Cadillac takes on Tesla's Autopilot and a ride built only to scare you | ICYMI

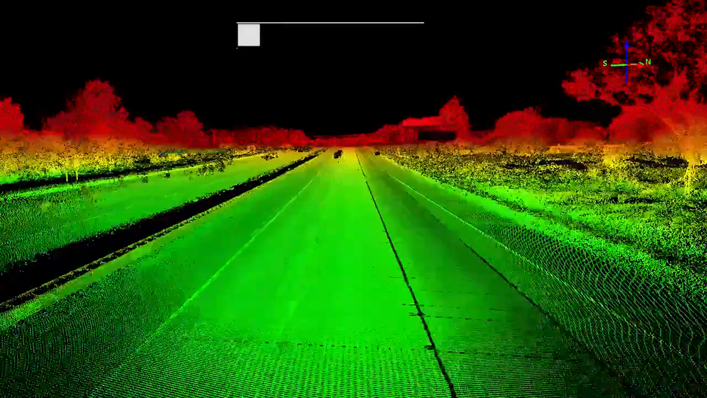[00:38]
In addition to tracking the lanes and using precision LIDAR map data,